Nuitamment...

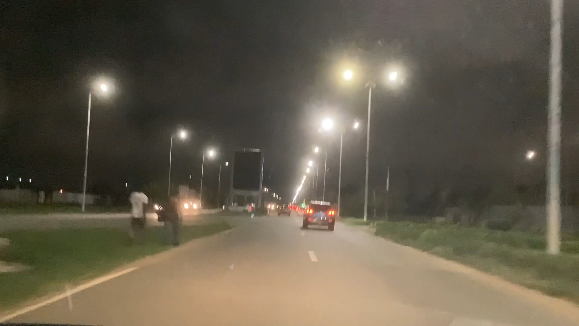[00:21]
environ combien de minutes pour arriver là-bas? Comme vous voyez, il n'y a pas trop d'embouteillage, sinon. On arrive à presque une heure. Hein? Ah bon? Oui, mais avec peut-être 40 minutes à 50 minutes, je ne suis pas arrivé. S'il n'y a pas d'embouteillage, hein? C'est le bouchon là. C'est proche de l'autre, est-ce que c'est proche de Faya?